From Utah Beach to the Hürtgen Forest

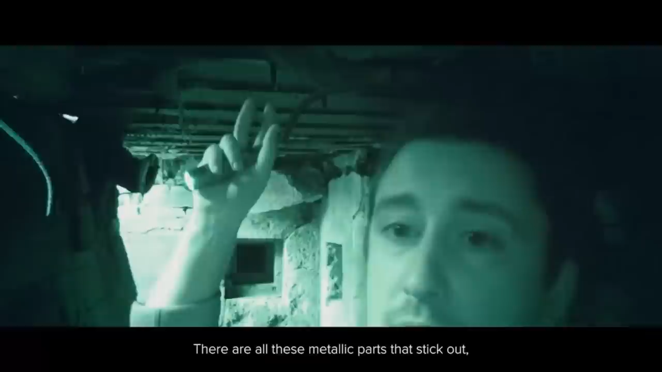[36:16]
Vous pouvez voir que les parties métalliques comme ça, d'où l'intérêt de la lampe de poche et de la vision de nuit.
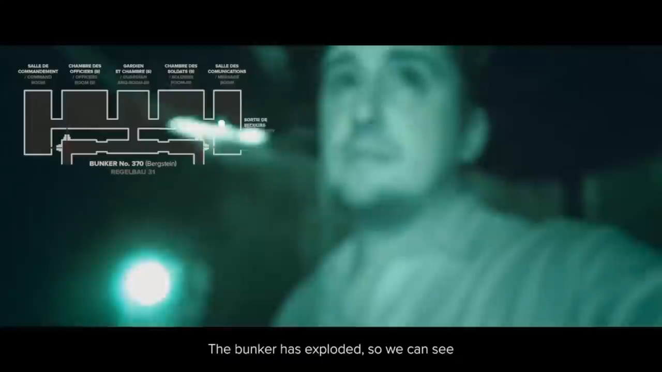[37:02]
Le bunker a explosé, donc on voit le jour passer à travers certaines fissures, ce qui n'est pas le cas à l'autre bout du bunker où il fait un noir total. Et ici, on peut voir
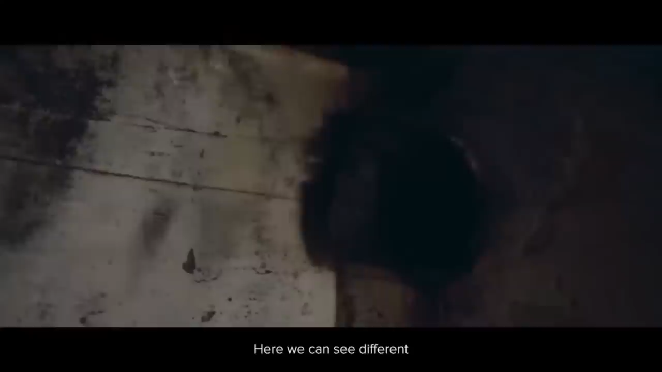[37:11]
différentes évacuations pour l'air, une sortie de secours.
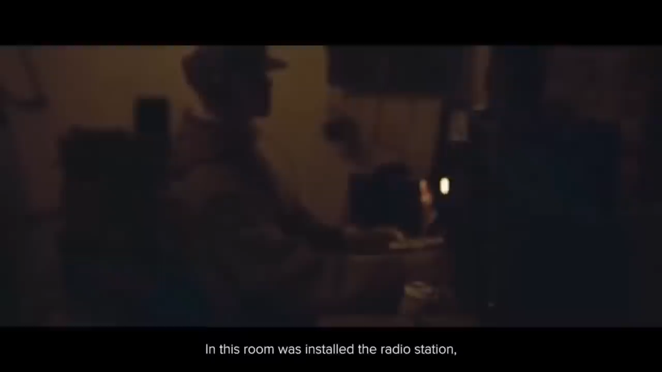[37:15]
Donc ici était installé en fait le poste radio, donc voilà pour les télécommunications.
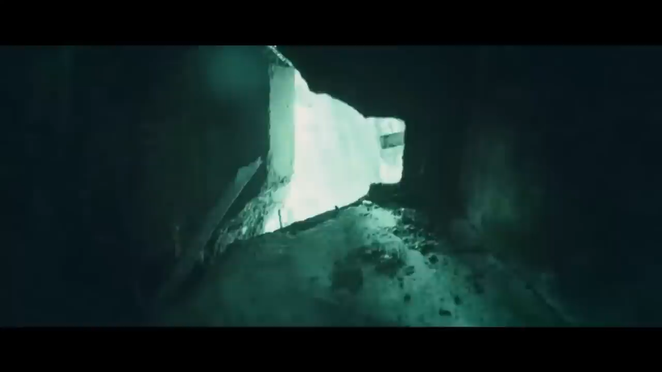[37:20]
On peut voir la position de mitrailleuse a complètement explosé et c'est celle qui du coup a vu une vue vers l'intérieur du couloir.
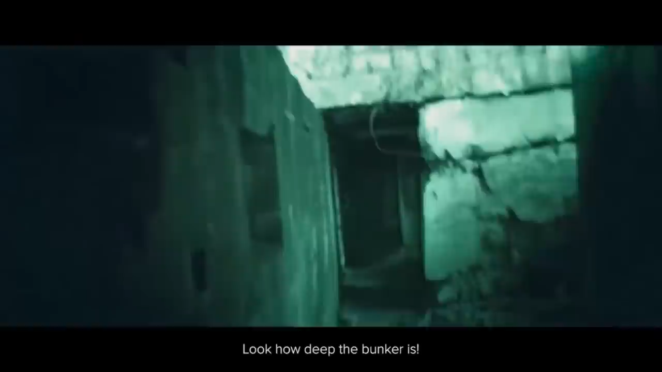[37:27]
Vous voyez le bunker est assez profond.
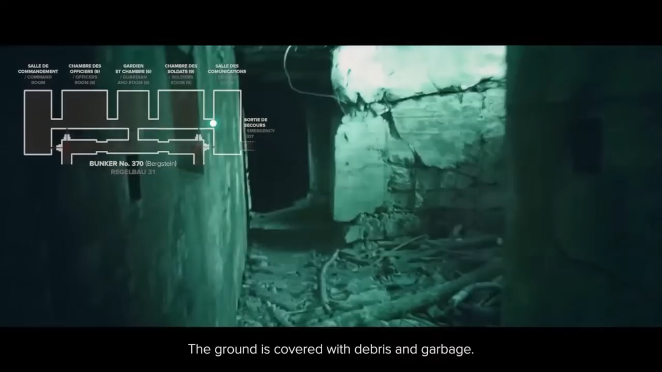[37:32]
Énormément de débris par terre hein, ici.
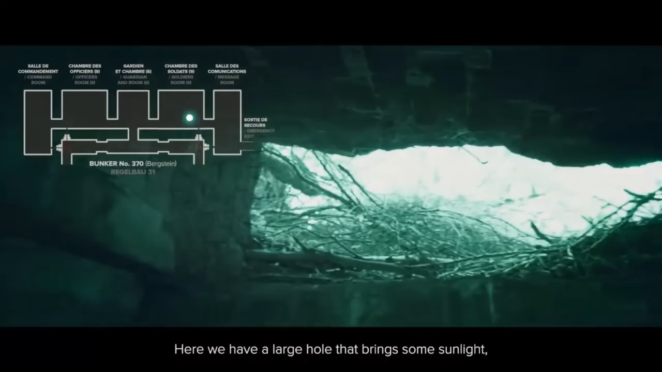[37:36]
Ici on a une large ouverture qui apporte un petit peu de lumière assez réconfortante. Et je pense qu'ici c'est là que les soldats vivaient.
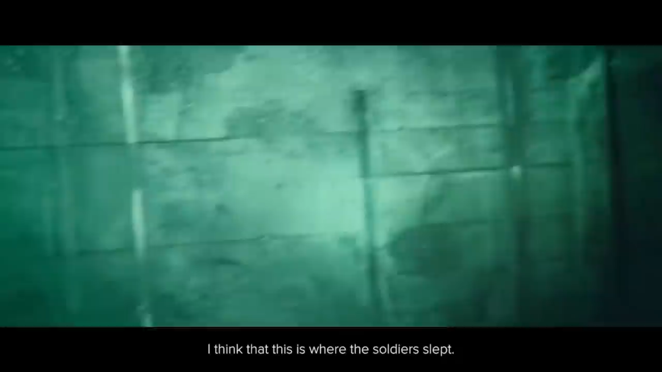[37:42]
Parce qu'on peut voir sur les murs des barres métalliques qui servaient à soutenir des lits qui